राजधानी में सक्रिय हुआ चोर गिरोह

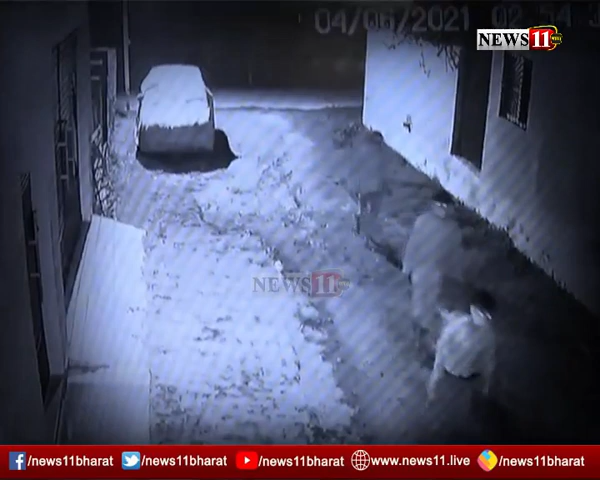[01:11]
ہے کہ کھالی پاؤں پہنچ کر بند گھروں کے تالے توڑتے ہیں یہ اپرادی گھر میں رکھا قیمتی سامان اڑالے جاتے ہیں بیتے ایک مہینے میں اس گروہ نے کئی گھروں کو نشانہ بنایا ہے
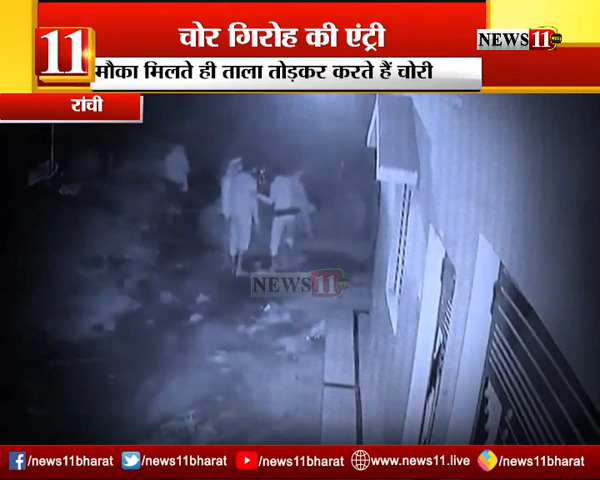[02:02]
علاقے کی پہلے ریکی کرتے ہیں پھر چوری کی واردات کو انجام دیتے ہیں اس